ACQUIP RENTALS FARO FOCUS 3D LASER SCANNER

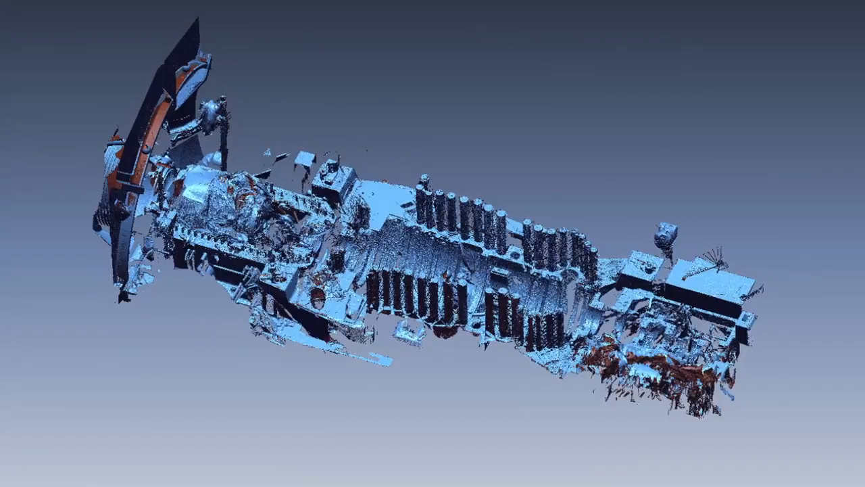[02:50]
We can now take this data and analyze it directly in the scene software or